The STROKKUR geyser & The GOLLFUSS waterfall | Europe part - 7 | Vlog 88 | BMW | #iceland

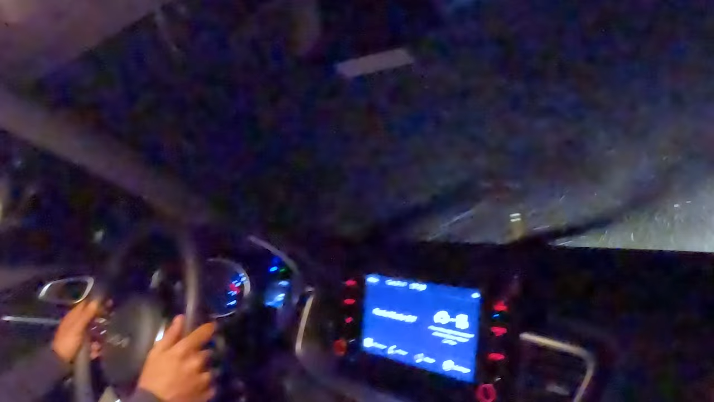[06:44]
जो कि कुछ भी देखना बहुत ही ज़्यादा डिफिकल्ट है. द व्यू इज नॉट एट ऑल क्लियर यू सी आउटसाइड.